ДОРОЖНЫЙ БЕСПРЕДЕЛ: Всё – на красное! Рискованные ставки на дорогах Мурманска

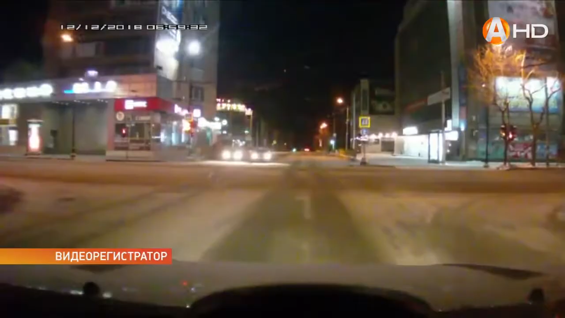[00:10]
Хоть и водитель красного автомобиля, рискуя машиной и жизнью людей, пролетел на запрещающий сигнал прямо перед объективом регистратора. Развернуться на перекрёстке правила не запрещают, но водителю сначала нужно убедиться в отсутствии приближающихся транспортных средств и не создавать для них помех. Увы, но этот автолюбитель проигнорировал всё вышеперечисленное.